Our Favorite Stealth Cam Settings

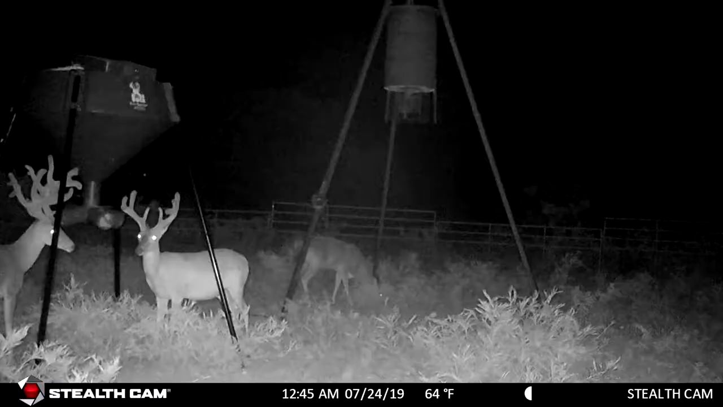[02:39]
smart illumination technology and high res next gen night imaging.